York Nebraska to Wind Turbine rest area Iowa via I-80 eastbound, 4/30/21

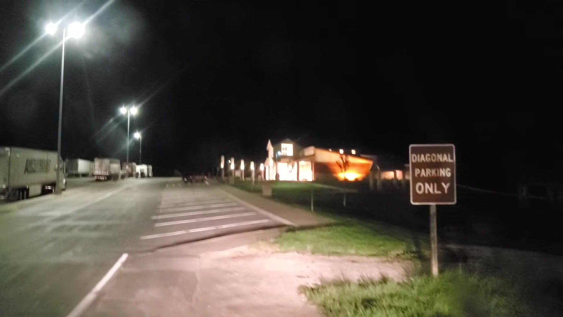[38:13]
And if somebody comes and gives us a ticket here tonight, boy, we are really in trouble. Yeah, we're just gonna call this good. Heck with it.
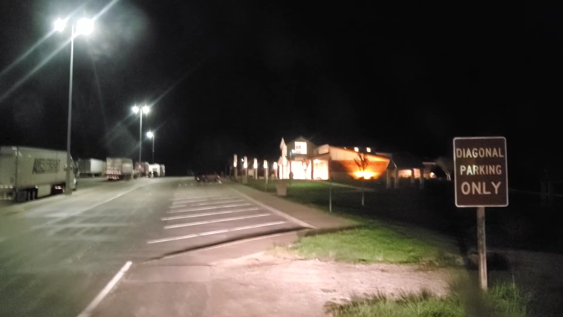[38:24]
That's actually I do see one available spot there on the left that I could have fit the truck in, but